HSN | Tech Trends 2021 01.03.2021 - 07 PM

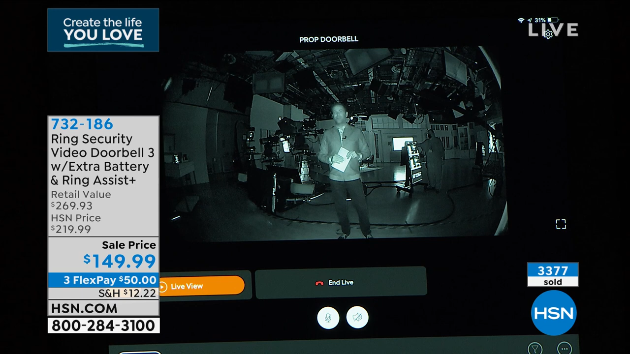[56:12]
It's so true. And we're showing off right now, Laurie, obviously the night vision, which is better quality again because it's the Ring 3. You know, a lot of stuff can happen at night. You need that great night vision to go along with it. Yeah, absolutely. So it's complete and total pitch darkness in the studio, and yet you look incredibly illuminated.